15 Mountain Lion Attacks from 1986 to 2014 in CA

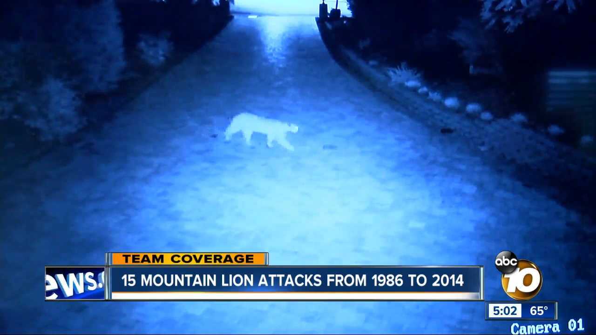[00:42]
Here comes strolling Mr. Mountain Lion. And into their garden. Just last Thursday, we aired a story of this mountain lion near Rancho Penasquitos walk through a backyard, trigger the motion detecting light, and jump the fence.
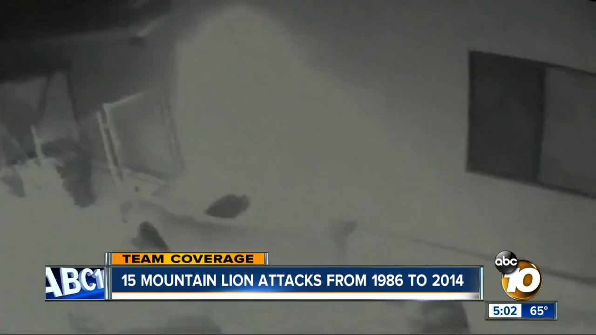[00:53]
This is not too far from the Los Penasquitos Canyon Reserve where Monday's attack happened.